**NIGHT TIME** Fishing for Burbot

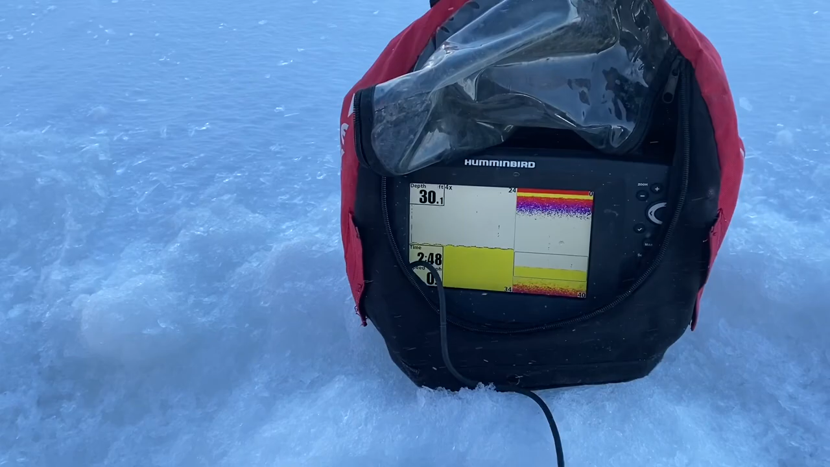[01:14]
So, we're going to set up at about 30 feet of water. It's a gradual slope down here.
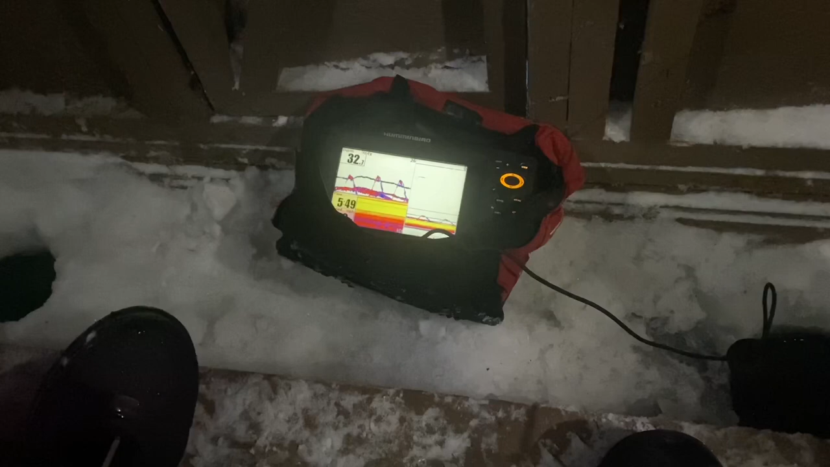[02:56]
I switched to a minnow. And we're seeing fish come in.
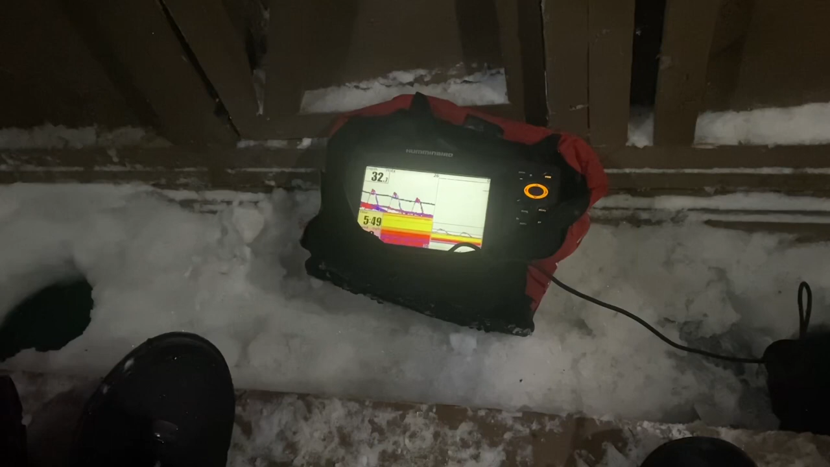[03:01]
Not biting, so they're probably walleye.
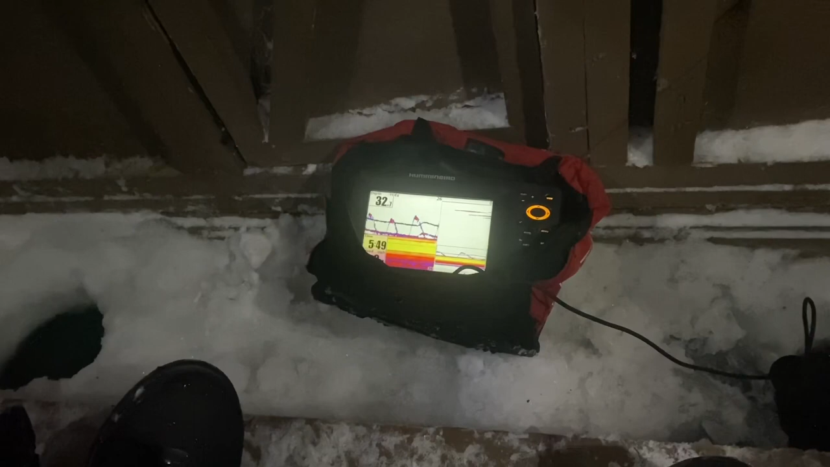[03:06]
Still sticking around though. There he is right there. He's on here.
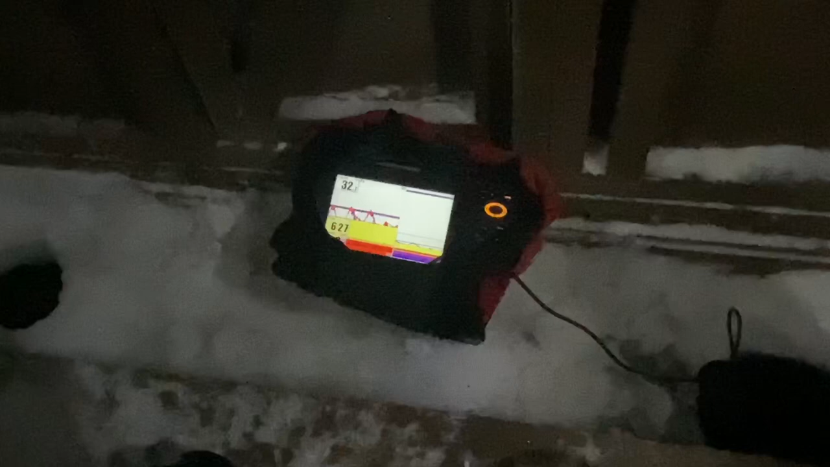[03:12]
Just a little. Yeah. There you go. There is little fishies down there. We're doing something.
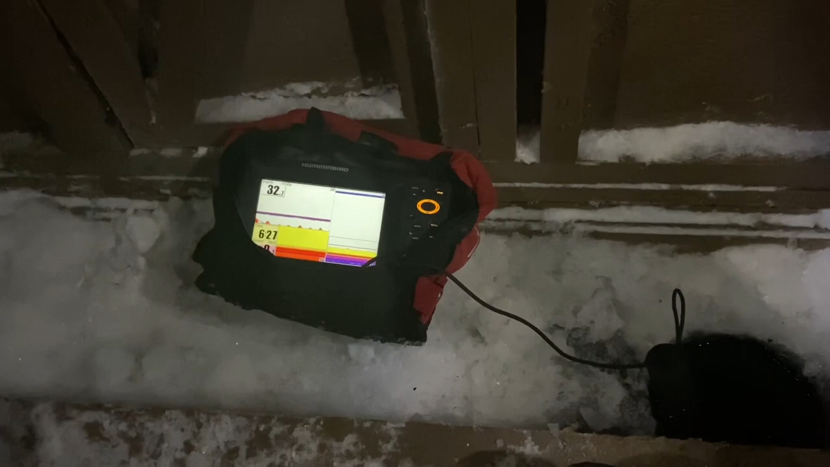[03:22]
Checking us out.
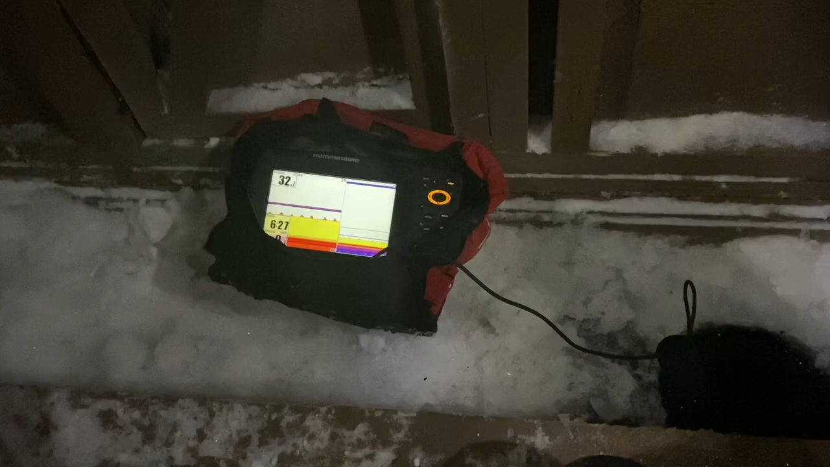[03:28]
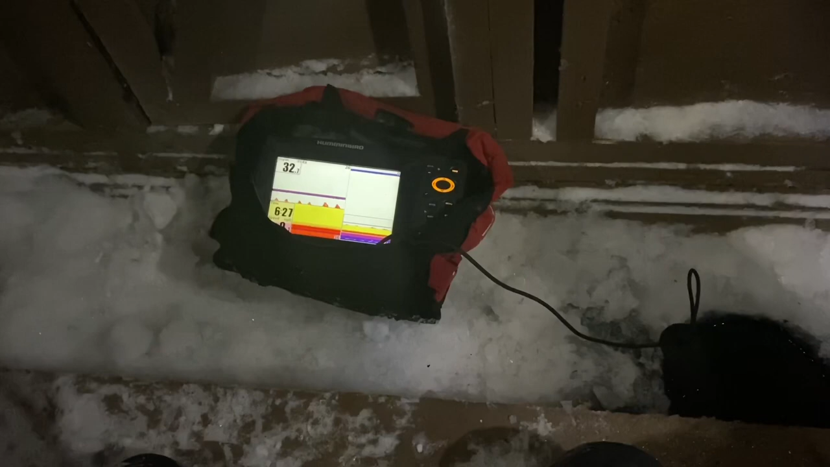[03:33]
Playing the waiting game. Neat little contraption here.
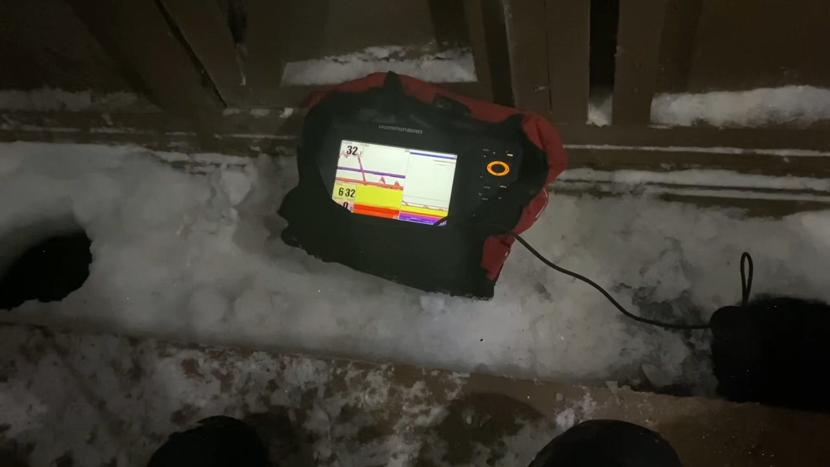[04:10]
Sean probably hasn't caught anything either. There's still.
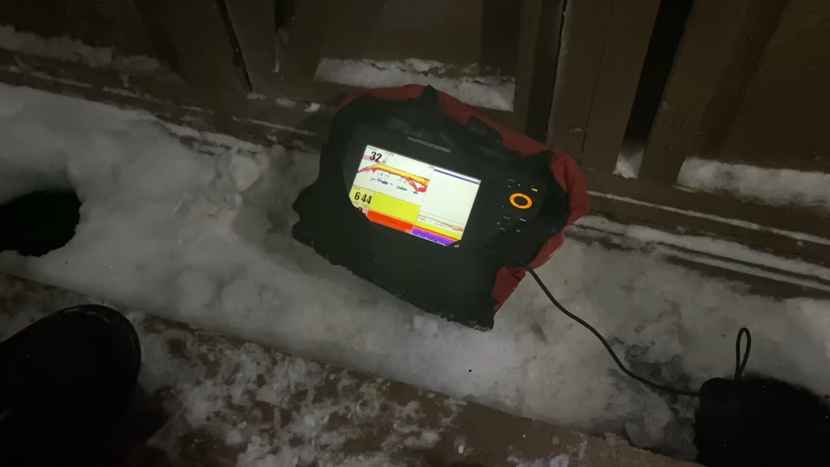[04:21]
Yeah, here we go. Let's just hit the bottom. Yeah.
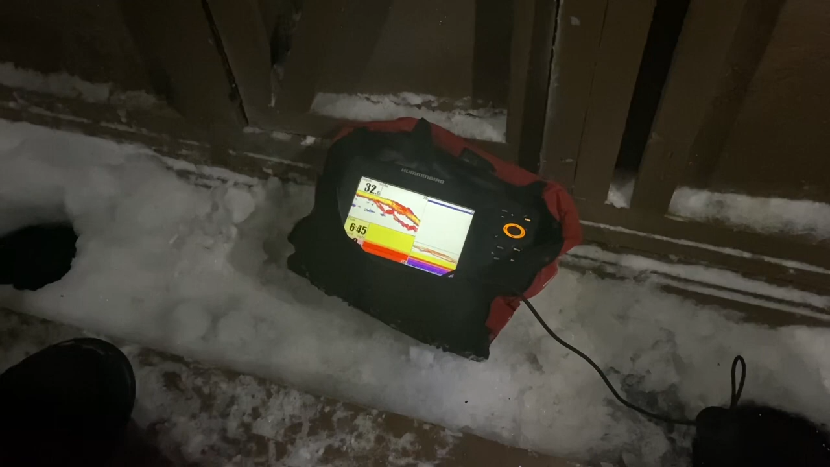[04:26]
Yeah, just let it to the bottom. That big bourbon come in there.
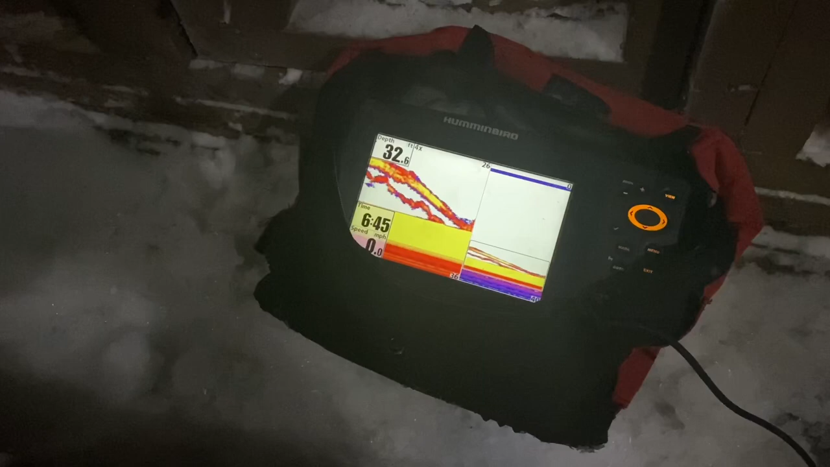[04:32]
Just nice and easy now. Just start tapping bottom. There you go. Got him. Okay.
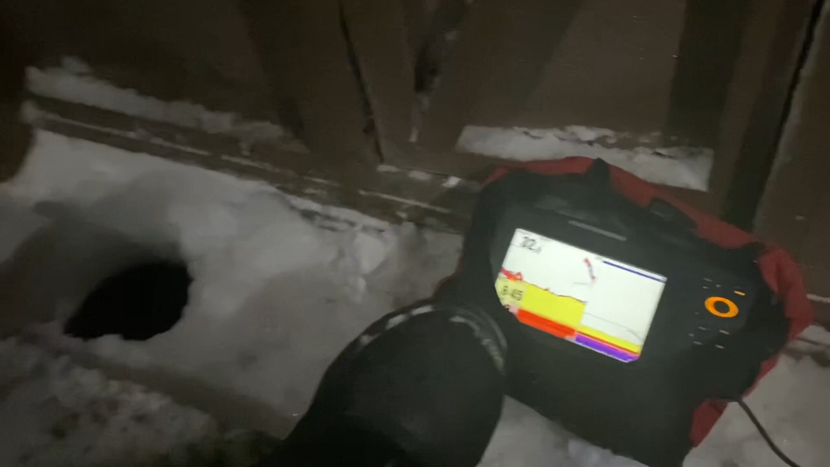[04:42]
Lay it down there. He'll bite. That's a little bit small. Let him suck on it a little bit next time he takes it.
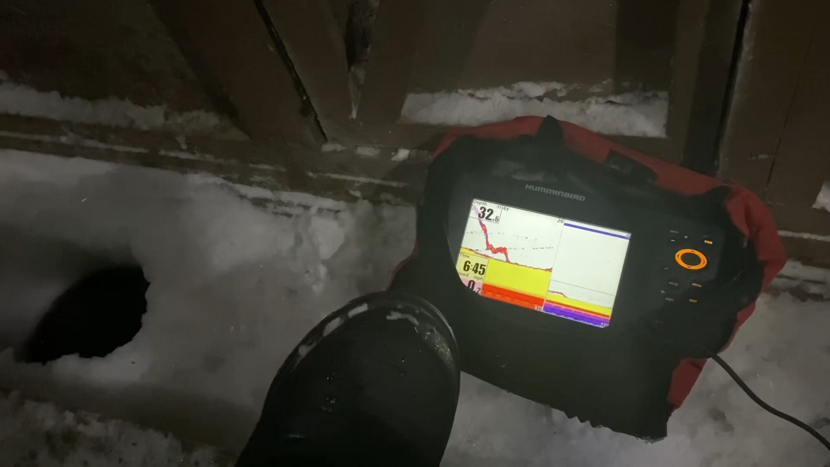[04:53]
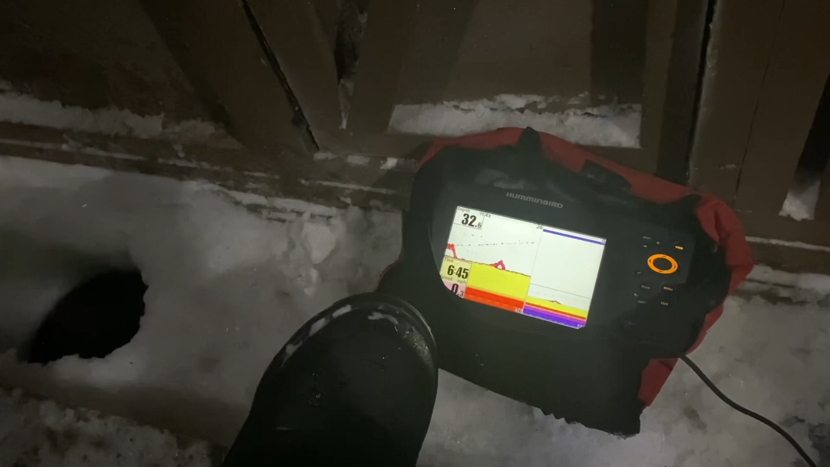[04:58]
Let's see who's the prettiest. There he is. Got him.